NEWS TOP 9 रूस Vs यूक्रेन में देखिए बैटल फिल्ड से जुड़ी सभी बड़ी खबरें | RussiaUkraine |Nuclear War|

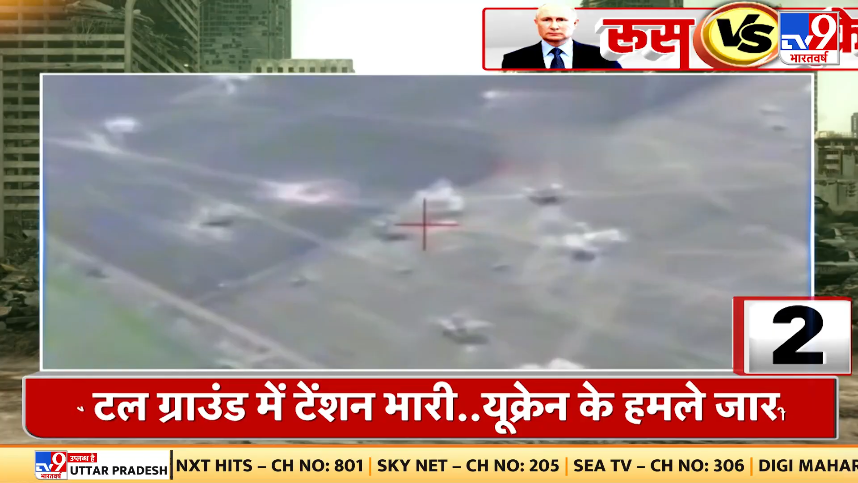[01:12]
रशियन सेल्फ प्रोपेल्ड गनों की बैटरी पोजिशन पर युक्रेणी सेन ग्रैट्स स्ट्राइक करती नजर आ रही है रक्षा मंत्राले की दूसरे वीडियो में युक्रेणी फोर्स की उखता